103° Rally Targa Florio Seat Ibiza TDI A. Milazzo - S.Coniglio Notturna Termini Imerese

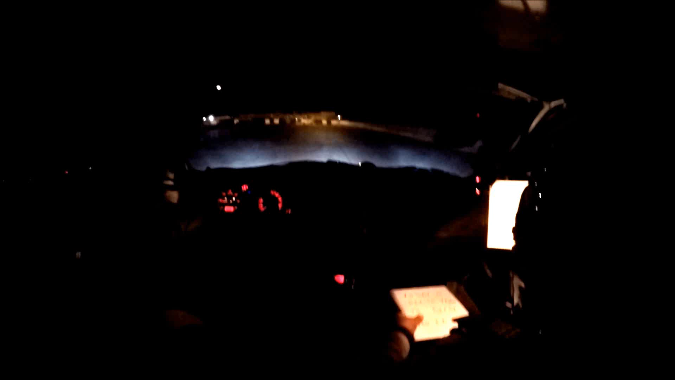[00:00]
dinanzi al semaforo, quando dove il semaforo? Sono a destra e a sinistra, due piedistalli, vedete, ci sono le led luminosissime, li vedete, ah, ecco. Quando il semaforo è rosso, mancano 10 secondi, gli ultimi 5 sono scanditi, al verde partite.